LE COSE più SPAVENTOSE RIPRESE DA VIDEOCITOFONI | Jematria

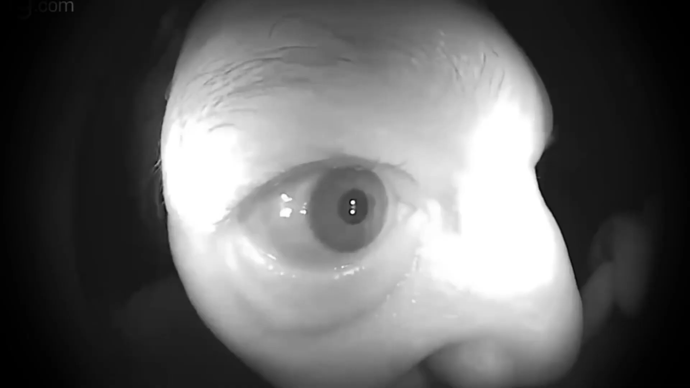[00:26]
che aveva praticamente ficcato l'occhio davanti all'obiettivo della videocamera e stava mormorando qualcosa
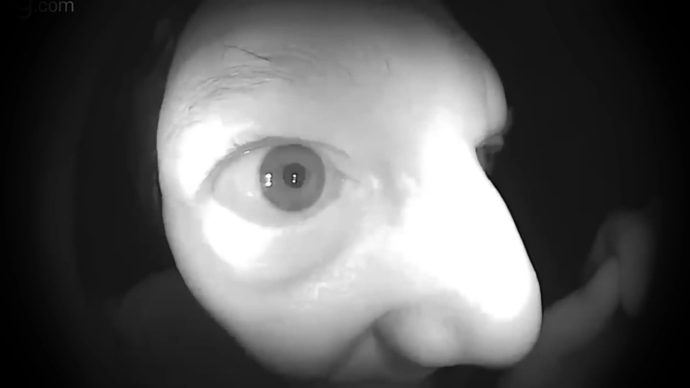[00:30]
bussa alla porta ma senza alcun motivo e quando l'utente
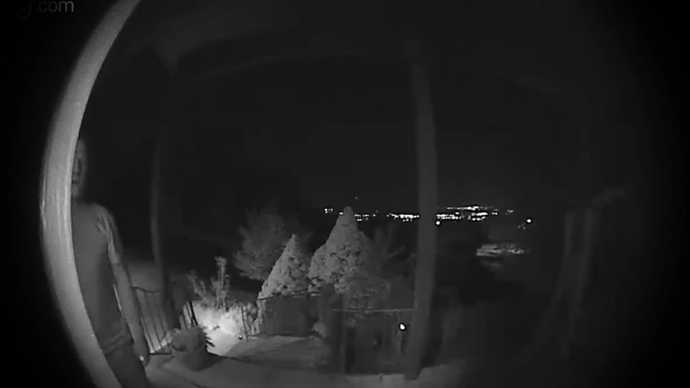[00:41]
ha chiamato la polizia l'uomo ha inventato di star solo cercando il suo cane e al volo si è inventato il nome Fido
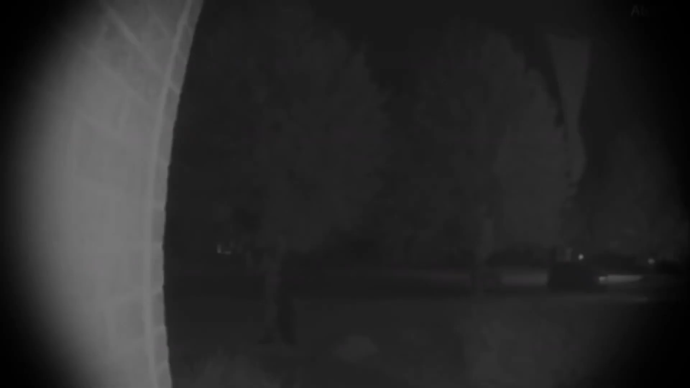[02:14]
sempre nei dintorni viene registrato quest'altro video che ritrae quest'altro clown intento a gironzolare al buio nei pressi di un altro videocitofono probabilmente con l'intento di spaventare le persone che abitavano lì
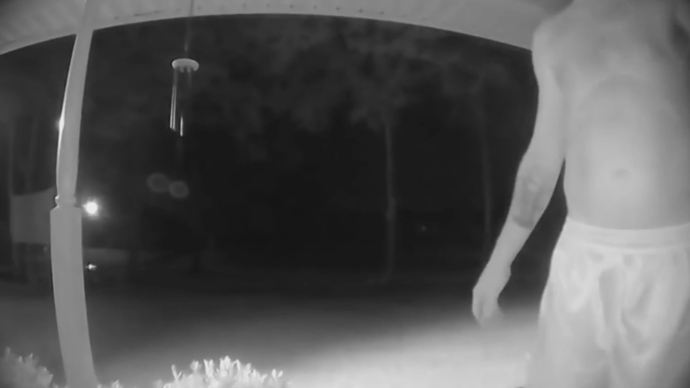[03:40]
è un'auto che sta aspettando l'uomo sembra quasi che quello senza maglia sia costretto dalla persona che lo sta aspettando in macchina a fare qualcosa contro la propria volontà infatti finge di parlare con un ipotetico padrone di casa e finge anche di bussare alla porta oltre ad assicurarsi del fatto che la persona in macchina sia convinta del fatto che lui stesse parlando con qualcuno non si sa cosa questa persona abbia fatto per
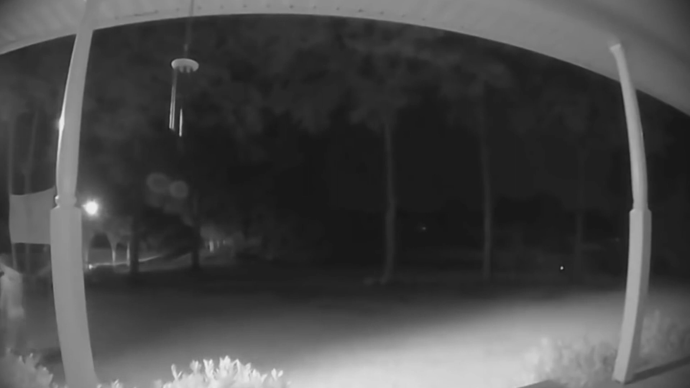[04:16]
essere costretta da qualcuno a comportarsi così ma non sembra affatto una situazione rassicurante
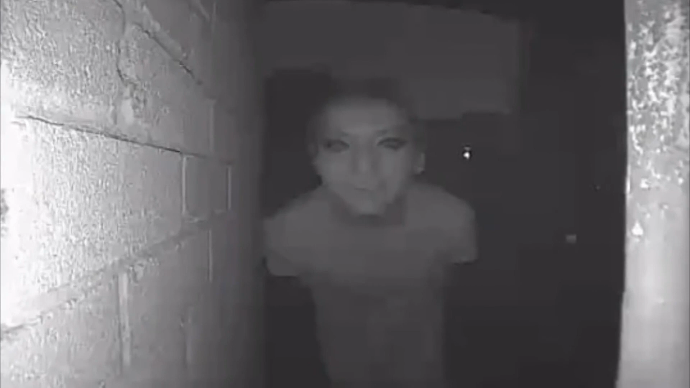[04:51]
questa persona hanno qualcosa di strano c'è qualcosa di innaturale in tutta questa roba ed è decisamente qualcosa che non vorrei ritrovarmi davanti alla porta a quell'ora